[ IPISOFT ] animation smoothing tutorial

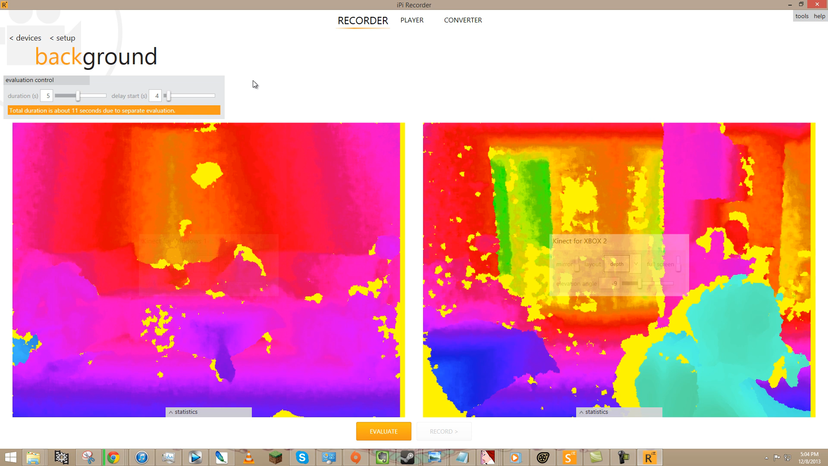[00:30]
which is free, even if you don't have the MoCap Studio, this part is free.
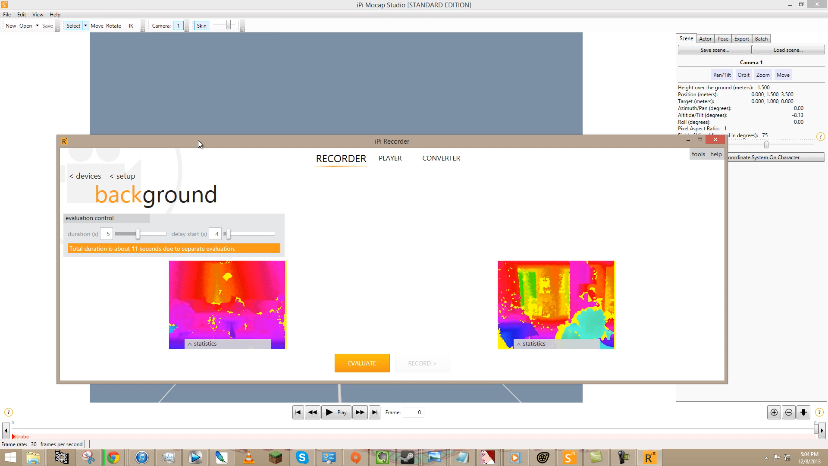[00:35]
And I'm not going to tell you how to use this program, there are other tutorials for it. I'm just going to show you what my workflow is once we get the IPy Video into MoCap Studio.
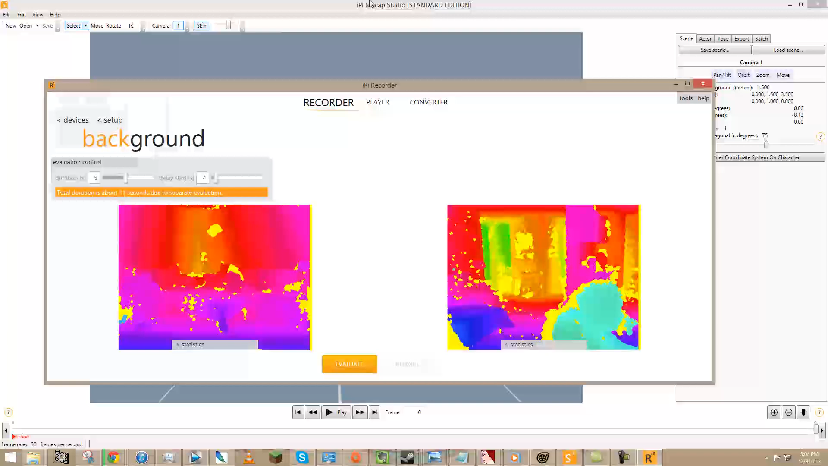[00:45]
And that's really- I'm really just cutting out one very short step here.
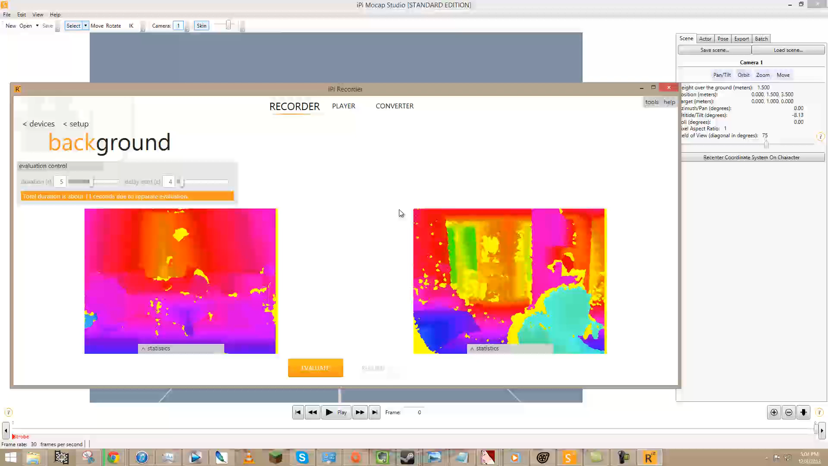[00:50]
It's pretty much you just hit record and then you get your data and then you dump it into MoCap Studio. Right now I'm running a dual connect setup.
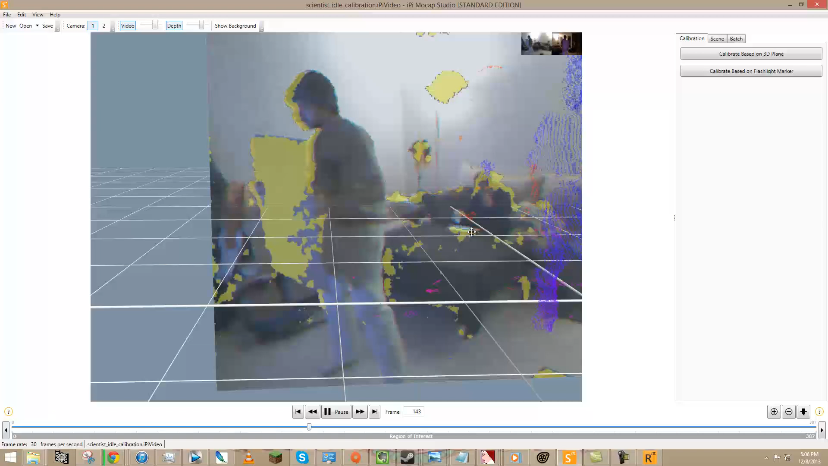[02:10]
But basically all I did was, um, walk around with this big board here. And, uh, as you can see in the video, and, uh, it generated some data off that.
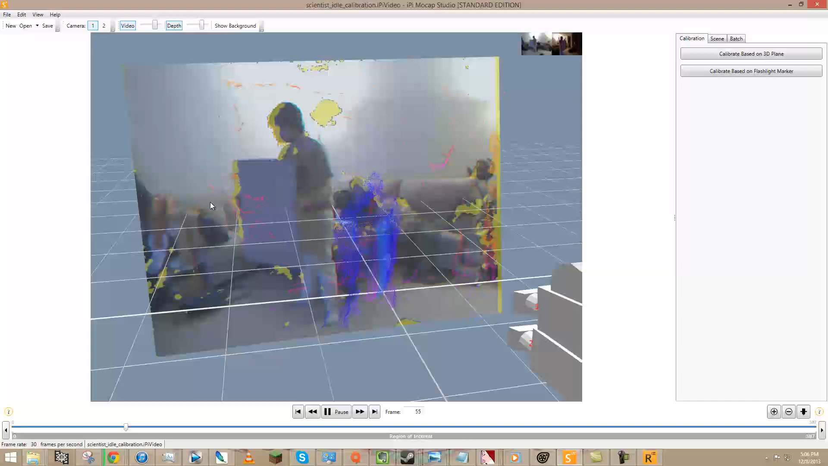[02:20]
So if you want to see what all the depth data looks like, uh, you can do view, uh, show depth from all sensors. And as you can see, I have two, uh, disparate Mies walking around, not really connected in any way.
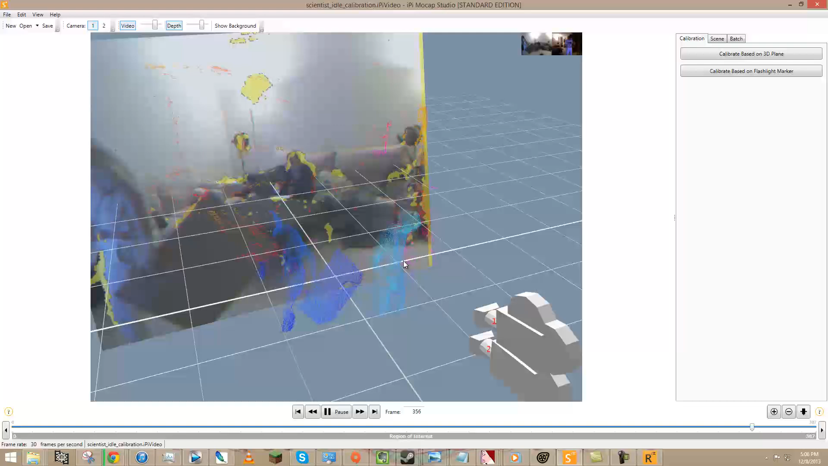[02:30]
So we're going to fix that. So, uh, the reason I was walking around with that board is because IpiSoft uses,
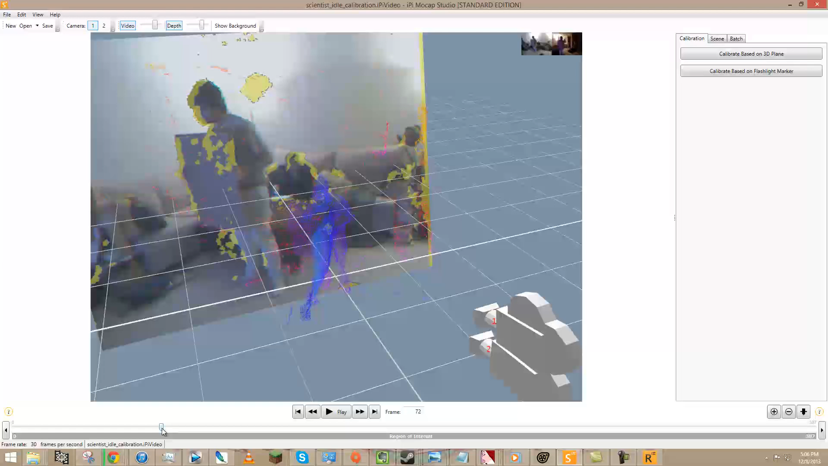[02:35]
um, a flat plane to calculate, uh, the calibration. So it figures out, uh, where the connects are.
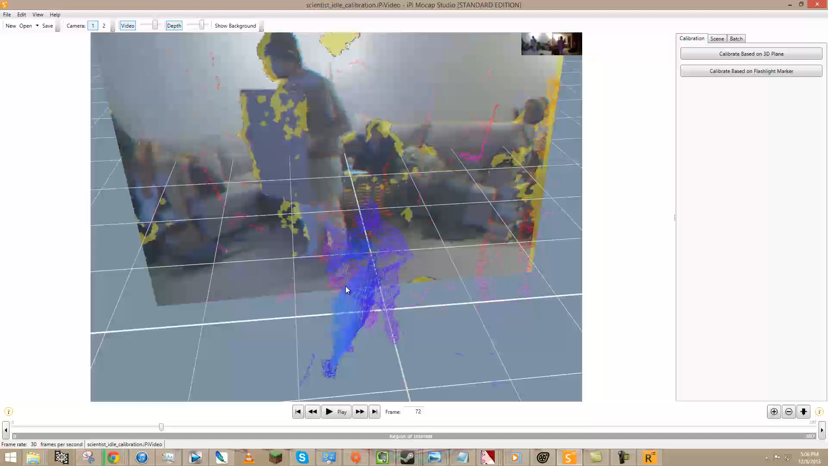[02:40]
So, um, it's really just as simple as me selecting a chunk of, uh, a chunk of time in here. And, uh, whoops, running the calibrate based on 3D plane thing. So a recurring, uh, theme in this tutorial is that some of these functions in IpiSoft take a little bit of time to run.
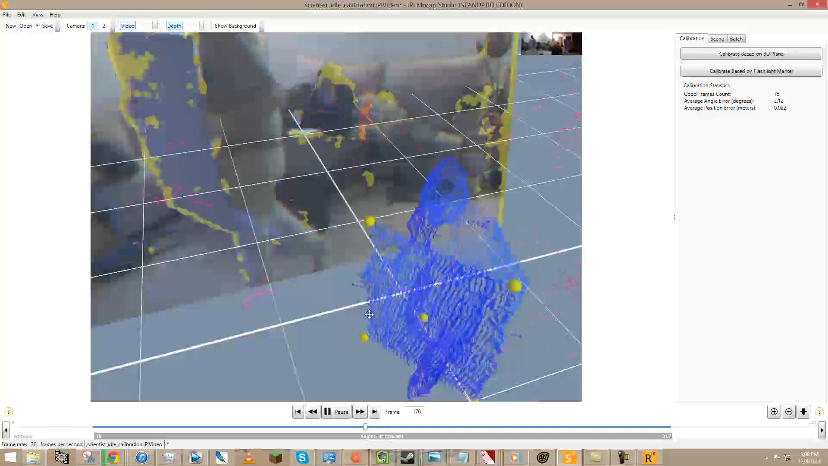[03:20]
uh, connects are, are, uh, tracking the same area. So, uh, that's pretty much done.
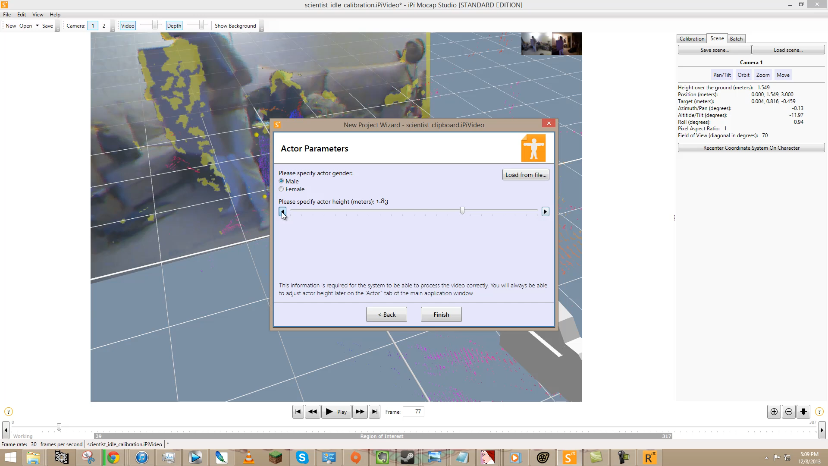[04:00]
And, uh, boom. So what you see here is my footage and, uh, this kind of dude here hanging out.
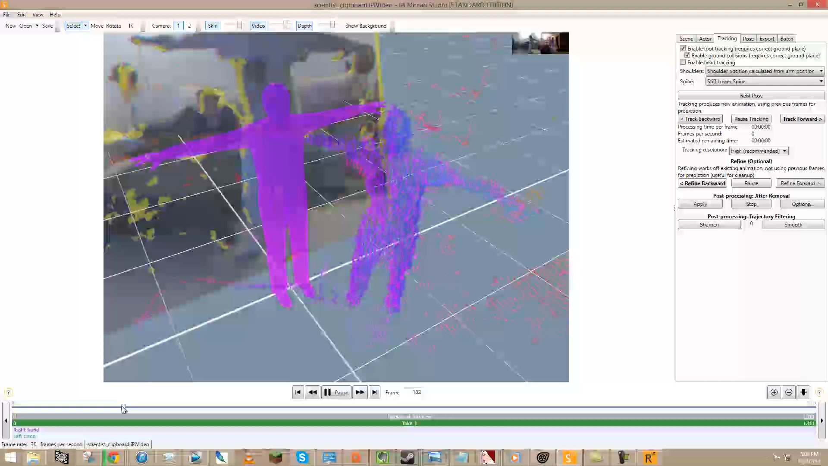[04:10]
Um, so all we really need to do to get this tracking is, uh, line him up. So, uh, as I kind of scrub through here, yeah, that's all good.
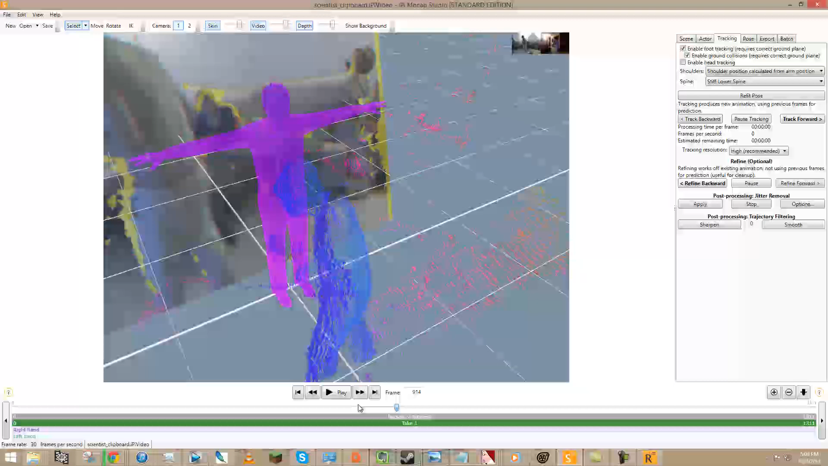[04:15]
So I find the area in my recording where I did T-pose.
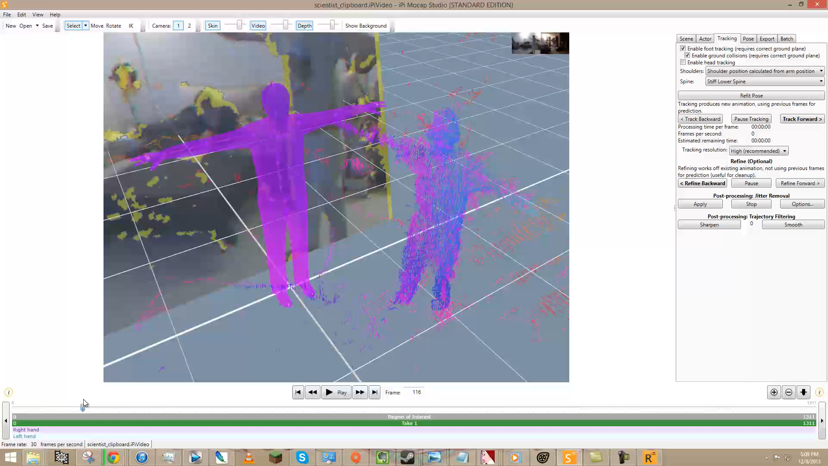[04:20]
So, uh, uh, right about there, I think. Actually, I'm going to scrub back just a tiny bit. Right there.
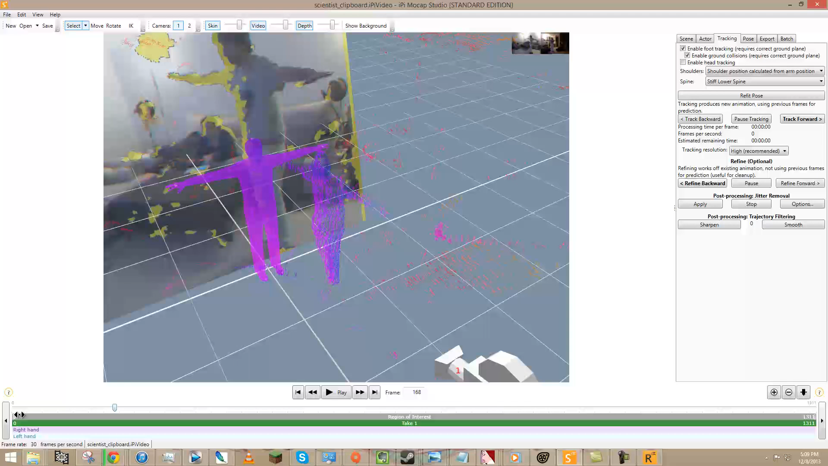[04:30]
I'm going to select it so that that is where my clip starts. And, uh, for the end, I will have it end, um, somewhere out here.
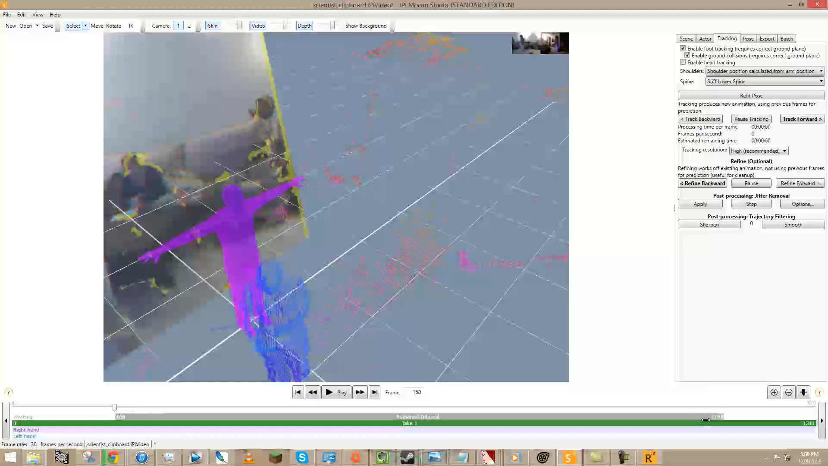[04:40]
Well, I'm just going to make it short. So I'm going to have it end right there. Uh, it's not exactly short, about 500 frames, but, uh, it's shorter than doing the whole thing. Anyway, I'm going to line you up, uh, this purple guy.
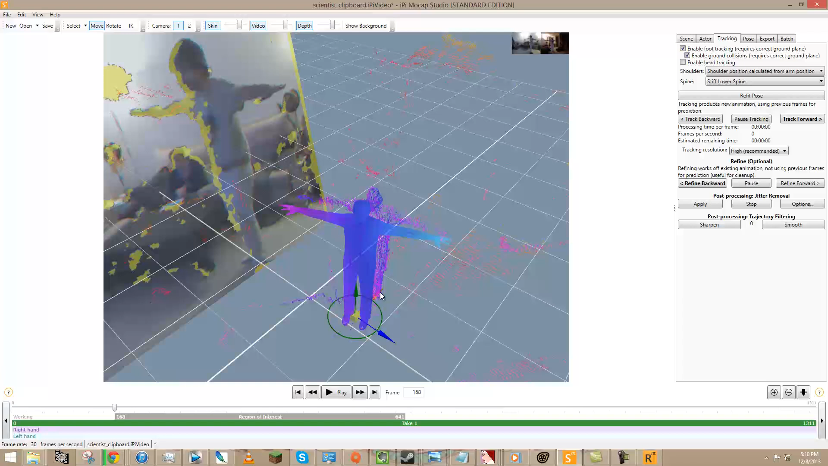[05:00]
And I'm just going to kind of slide him into position so that he is overlaid with, uh, my cluster of dots here.
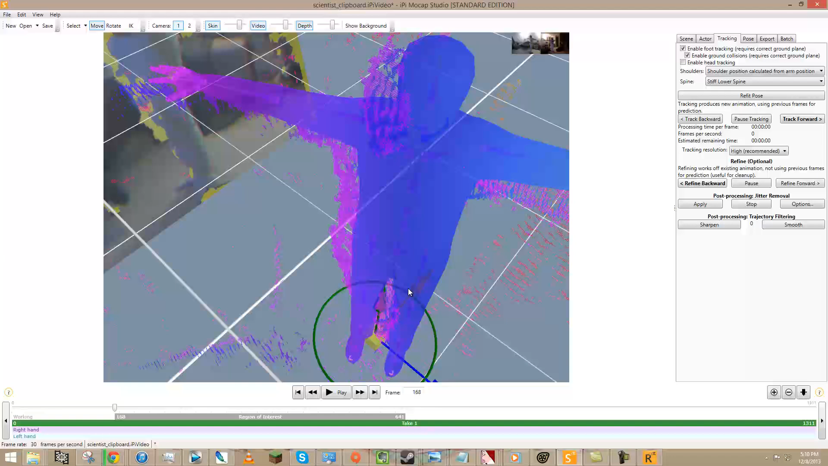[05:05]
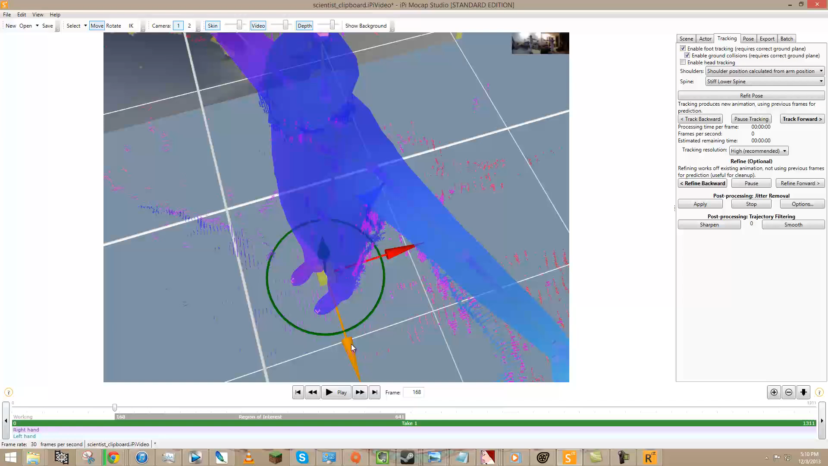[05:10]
And, uh, he's kind of pretty close there.
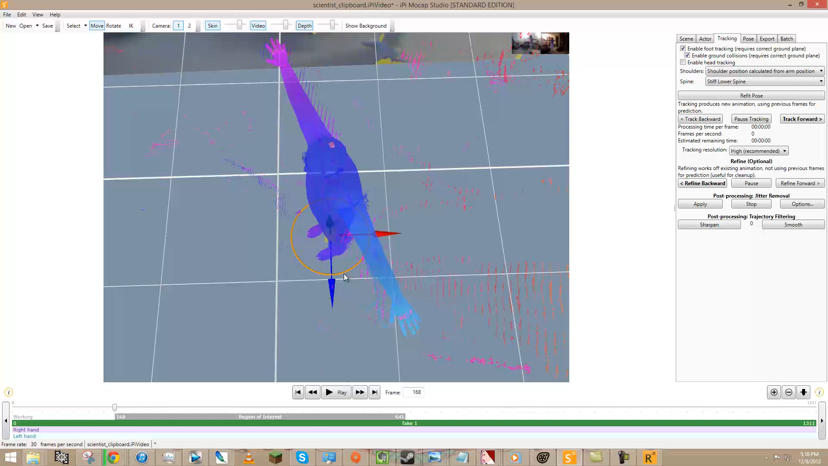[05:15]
I'm going to grab his arm, which isn't quite in position, uh, straighten them out.